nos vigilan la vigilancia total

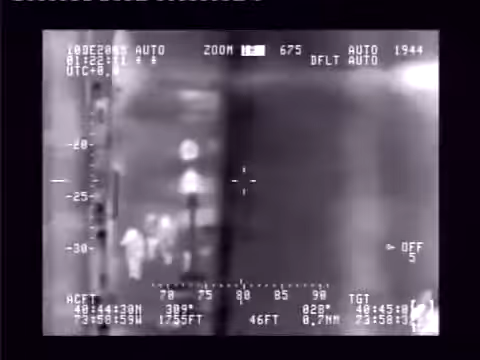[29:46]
tan poderosa
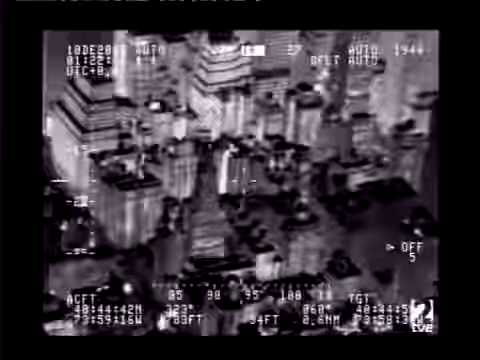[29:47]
que logra ver lo que supuestamente no debería ser visto.
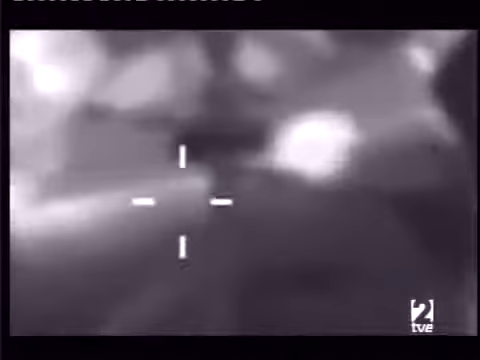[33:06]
Todo aquello que utiliza energía un coche
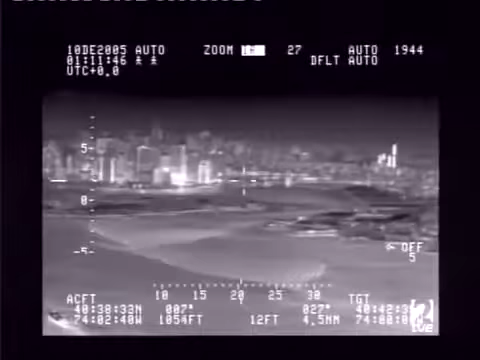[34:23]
Aproximan la imagen desde algo más de 6 kilómetros de distancia.
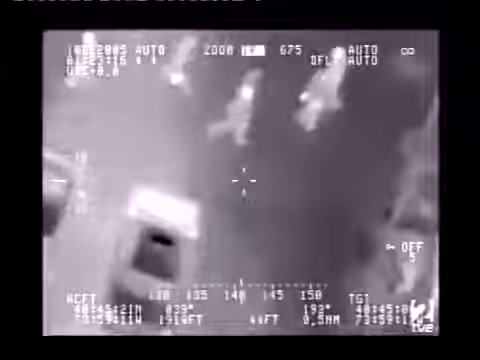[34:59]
Todos los cuerpos emiten calor y el helicóptero de vigilancia puede localizar a un individuo desde cientos de metros de altura incluso sin que este se percate.
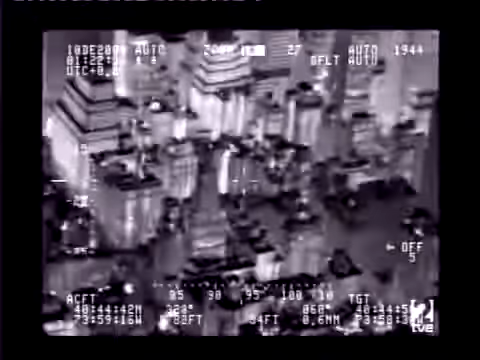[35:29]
de los edificios para asegurarnos de que no haya nada fuera de lo normal.
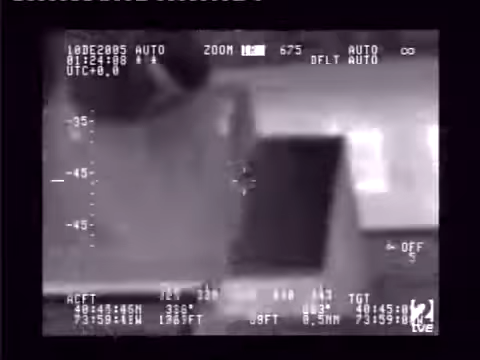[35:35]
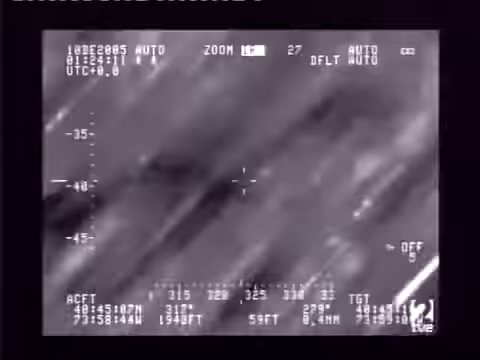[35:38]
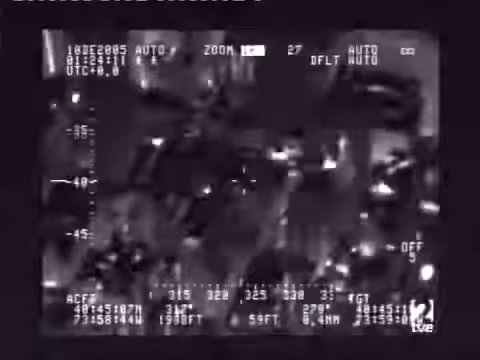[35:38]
El helicóptero rastrea el barrio en busca de cualquier problema.
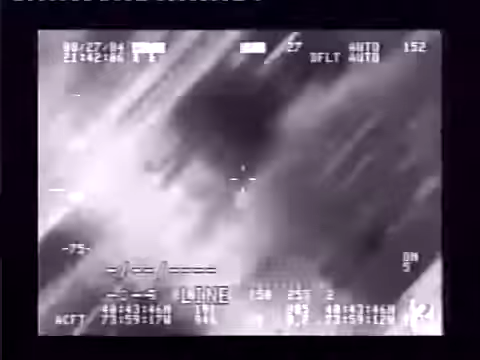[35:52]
La policía toma imágenes de todos los tejados
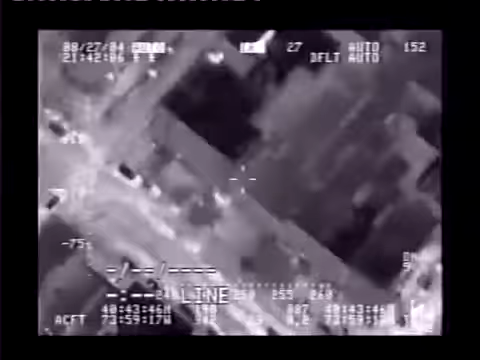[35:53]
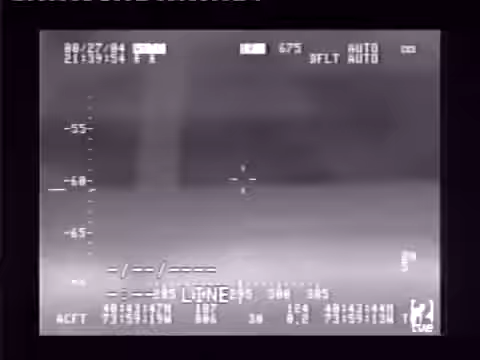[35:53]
ninguna señal de nada inusual pero de repente sucede algo inesperado. Cuando el helicóptero sobrevuela el edificio en el que vive Jeff Rosner la cámara revela a dos personas que claramente no parecen preocupadas por la manifestación.
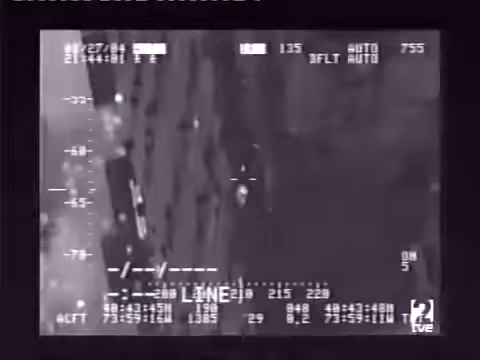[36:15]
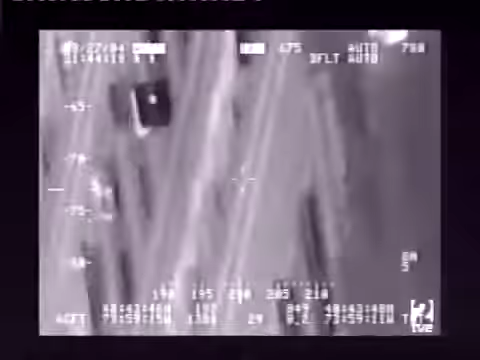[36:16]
Pero la cámara se mantiene centrada en la azotea y no para de tomar imágenes casi durante cuatro minutos.
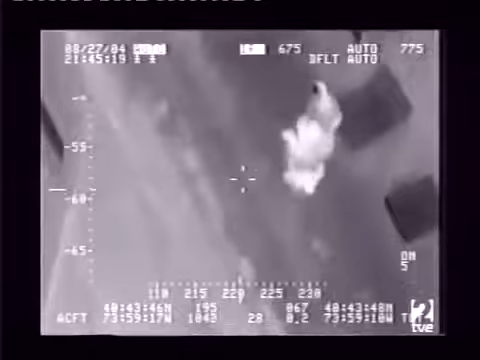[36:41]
Me parece bien que exista este tipo de tecnología para poder protegernos pero me entristece pensar que algo tan importante puede ser utilizado con malas intenciones. Lo que ocurrió es que sin saberlo me encontré en el punto de mira.
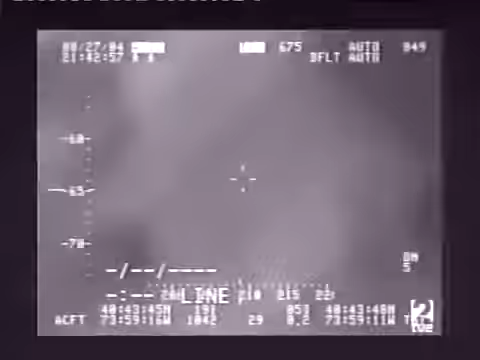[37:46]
Pero esto es sólo un principio porque la tecnología se está convirtiendo en algo cada vez más sofisticado. Los instrumentos de vigilancia ya superan a las cámaras de rayos infrarrojos y no sólo nos vigila la policía.